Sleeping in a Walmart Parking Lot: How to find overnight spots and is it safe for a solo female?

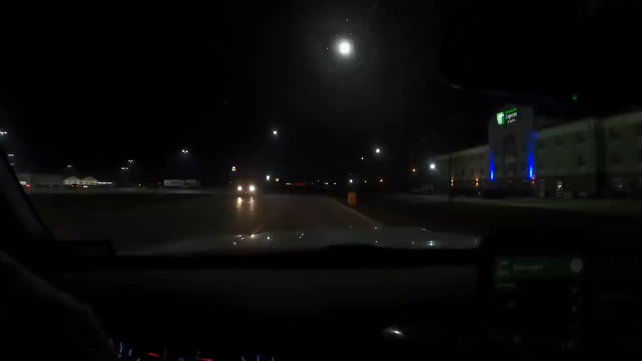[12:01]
It's funny when you start recognizing Walmarts. Okay, so this one does have a sign.
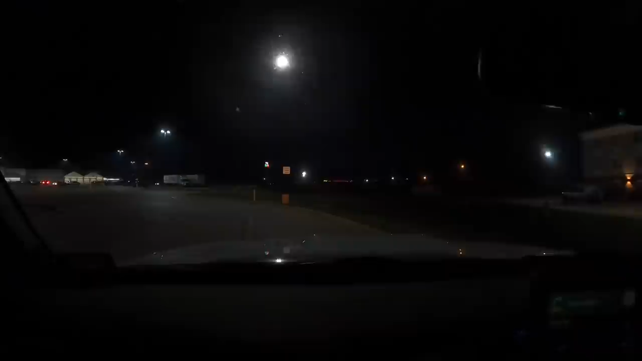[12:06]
So it says truck and RV parking. Trying to figure out where we want to park for the evening.